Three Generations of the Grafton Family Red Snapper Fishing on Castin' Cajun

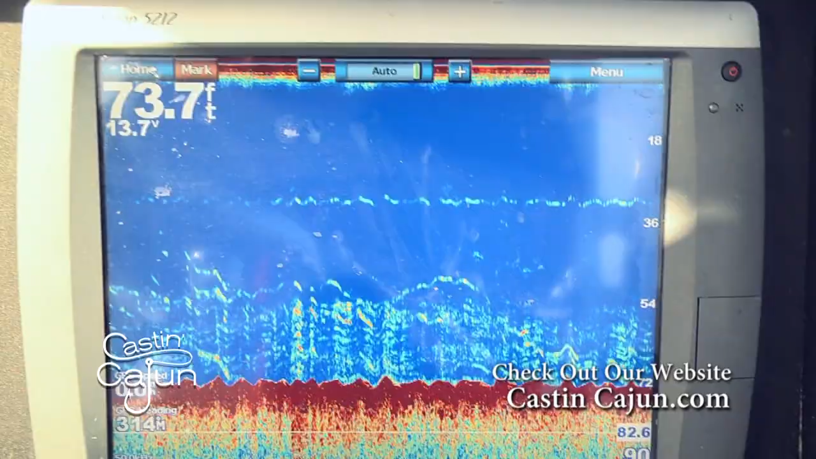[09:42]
On screen: depth 73.7 ft
We marked a good fish down there. We're not 70 feet of water.
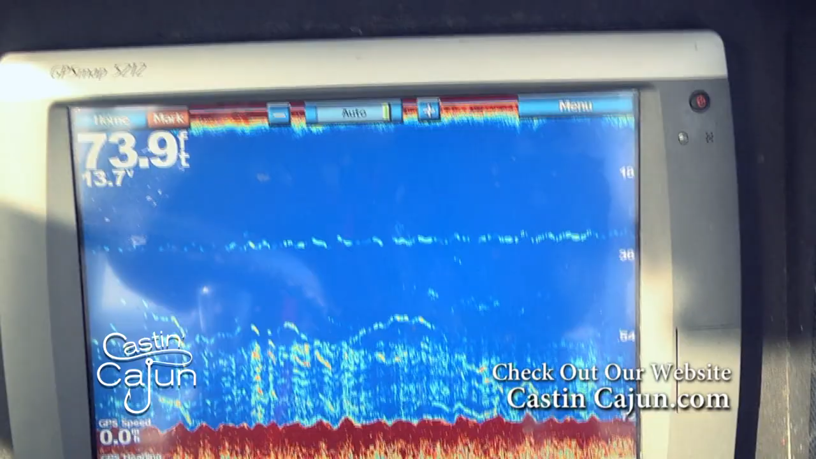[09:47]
On screen: depth 73.9 ft
But the river's kind of high, and I don't know if they're staying down deep or they're not biting right now.